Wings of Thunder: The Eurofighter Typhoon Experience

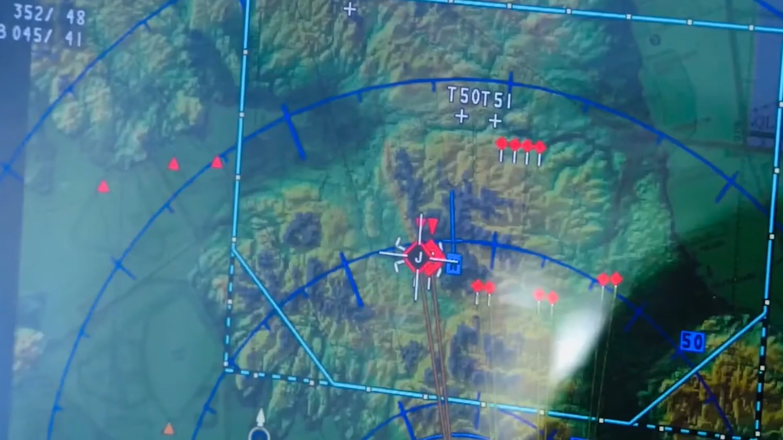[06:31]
This combined with advanced multifunctional displays that provide the pilot with essential flight data, sensor information, and mission parameters and quick access to critical information,
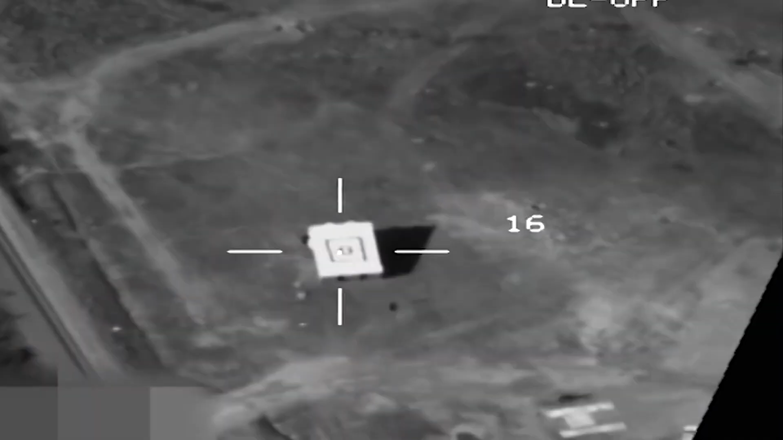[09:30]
it was used to conduct air patrols and precision strikes on ground targets.